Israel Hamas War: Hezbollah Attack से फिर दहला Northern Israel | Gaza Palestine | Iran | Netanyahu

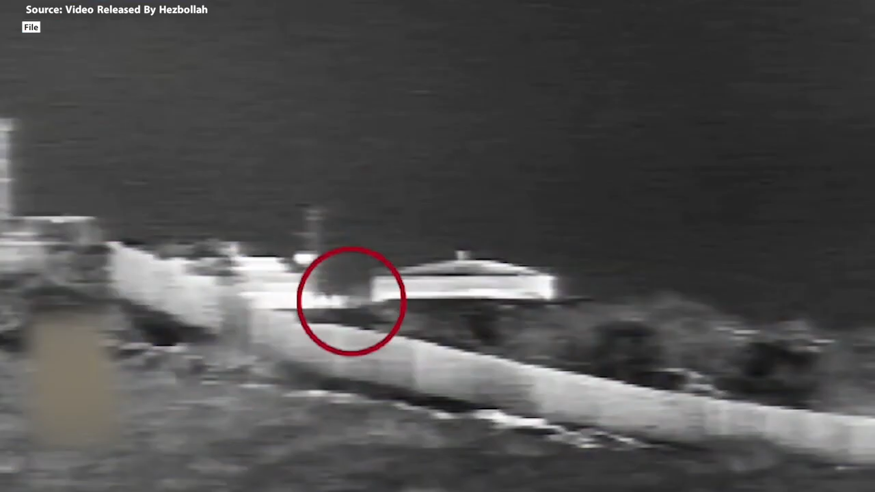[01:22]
इसके अलावा हिजबुला के लड़ाकों ने मेटूला साइट में घुस रहे एक इसराइली सेन ने वहान पर भी हमला किया और इस हमले की वज़ा से आईडियाफ
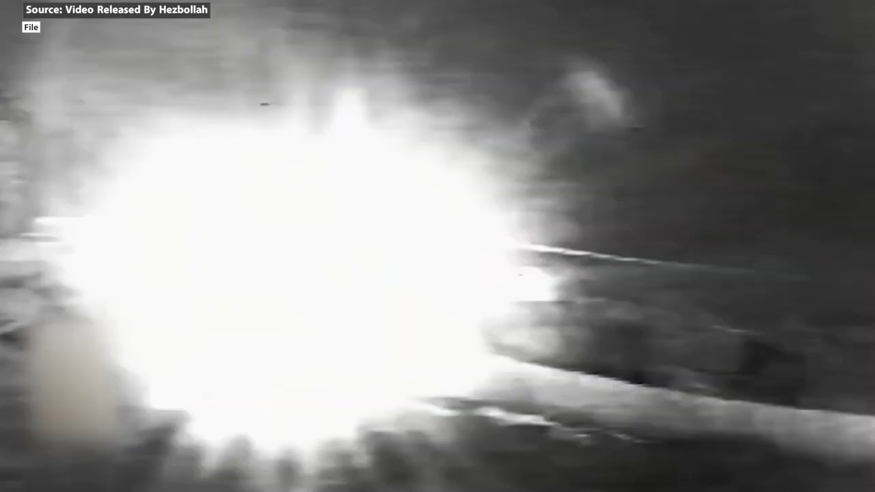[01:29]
के वहान से चालक दल या तो भाग गए या फिर मारे गए